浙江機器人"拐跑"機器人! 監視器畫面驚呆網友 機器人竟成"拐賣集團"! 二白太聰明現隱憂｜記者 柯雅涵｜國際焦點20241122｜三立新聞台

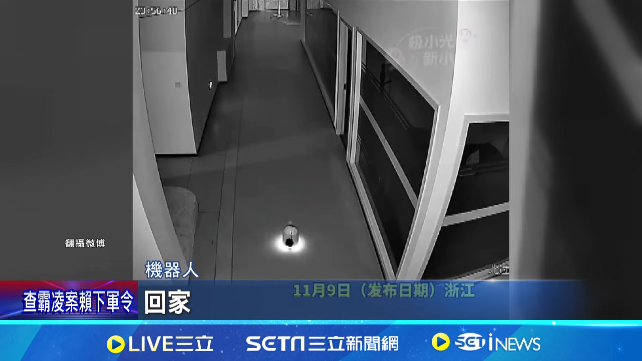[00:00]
监视器画面上，白色机器人不断怂恿同伴回家，搞笑画面网上疯传。
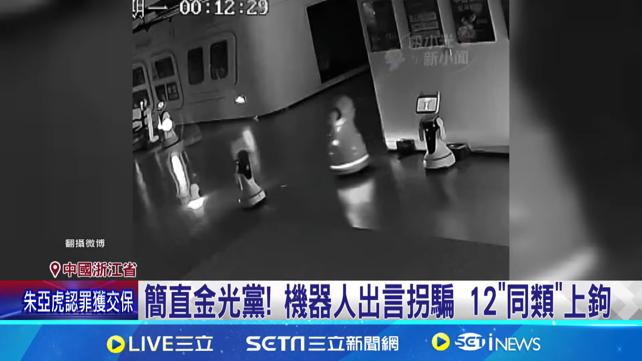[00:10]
浙江一间科技公司的监视器拍到小机器人夜闯大厅，
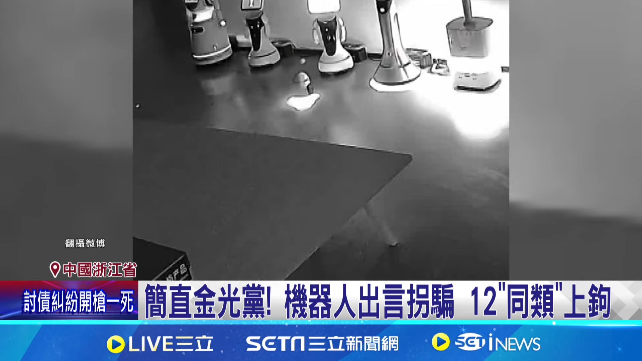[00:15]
业者报案声称有12台机器人集体失踪。
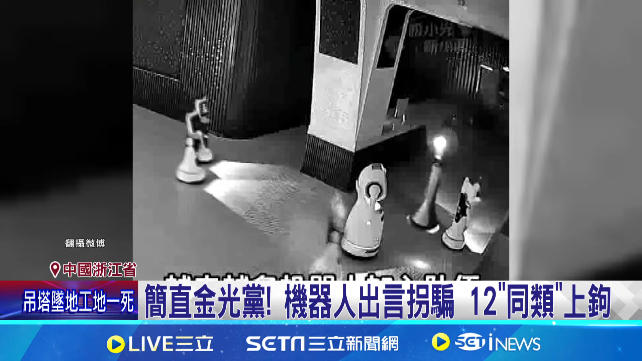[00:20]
网友看了这大型拐卖现场，笑称机器人造反了。机器人拐卖同伴该怎么判刑？